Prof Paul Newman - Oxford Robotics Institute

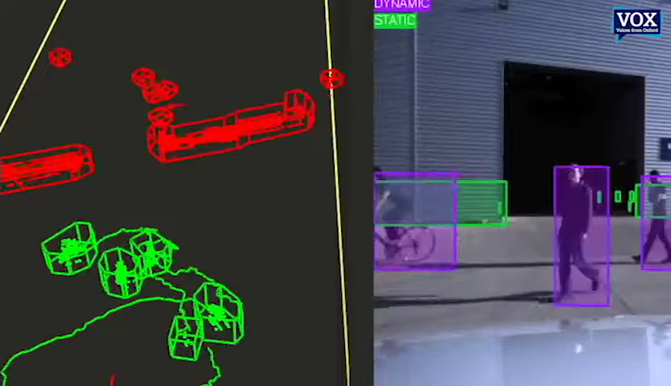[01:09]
So how amazing to have a vehicle with its own cameras and lasers be able to